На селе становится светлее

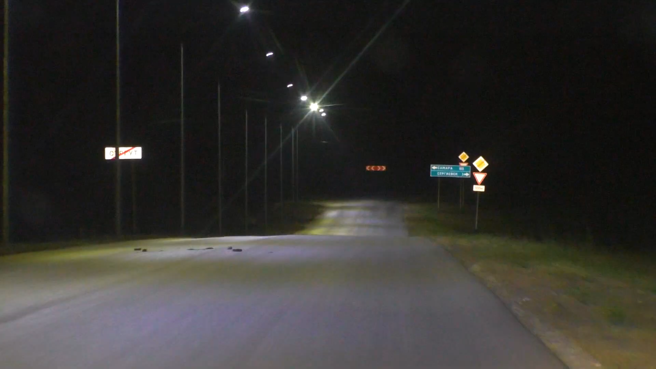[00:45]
Зато сейчас яркий свет освещает и проезжую часть, и пешеходный тротуар.